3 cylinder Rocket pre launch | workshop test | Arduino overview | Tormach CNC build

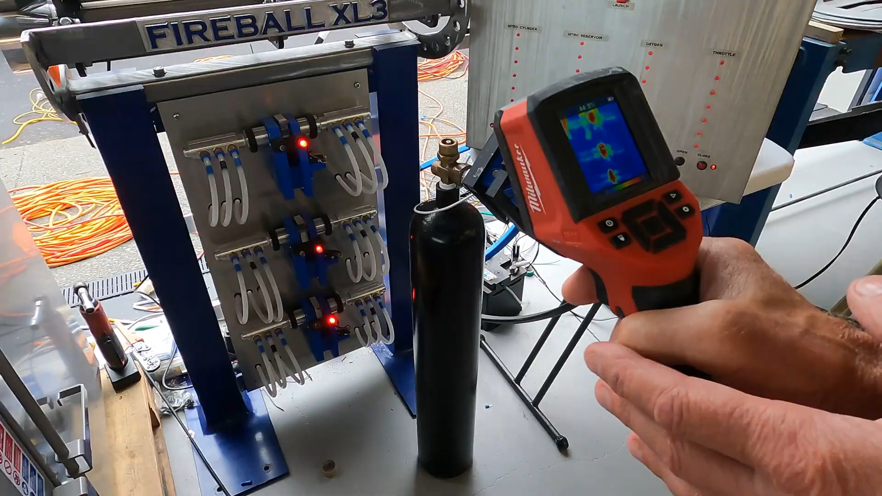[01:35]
these valves should have been preheated now we'll see another 40 something this